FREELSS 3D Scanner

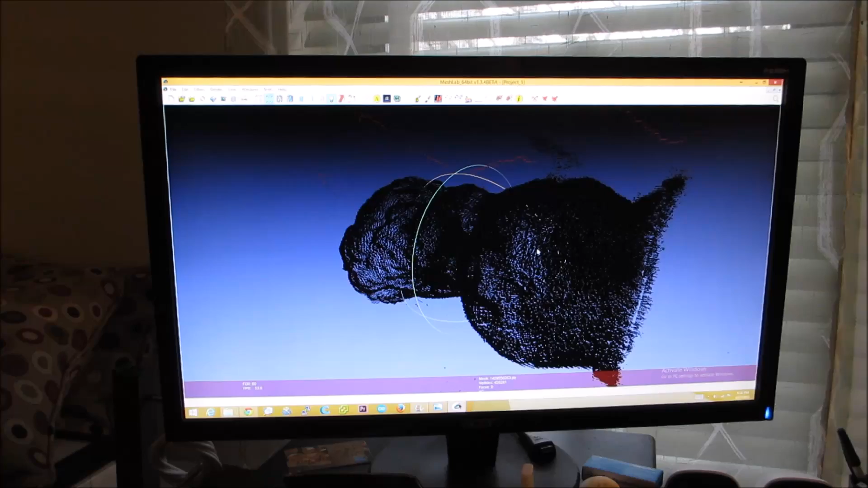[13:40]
1.9 megapixel video mode I'm expecting once the
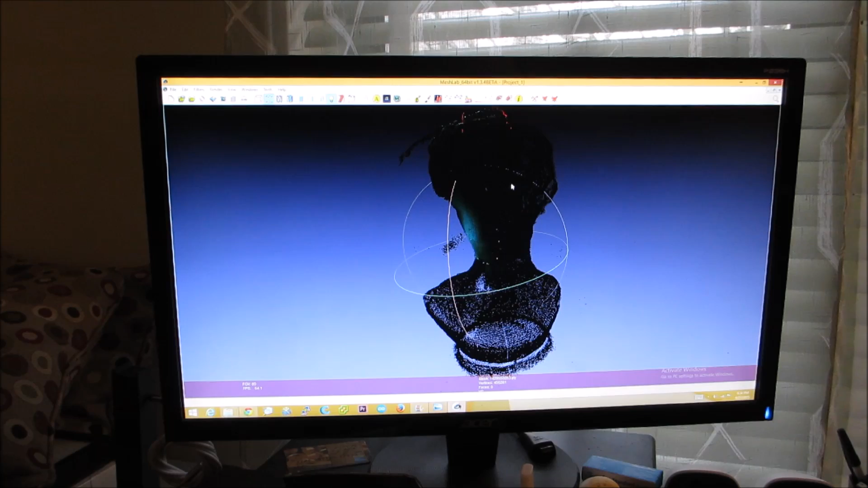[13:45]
kinks are worked out the 5 megapixel still mode will probably give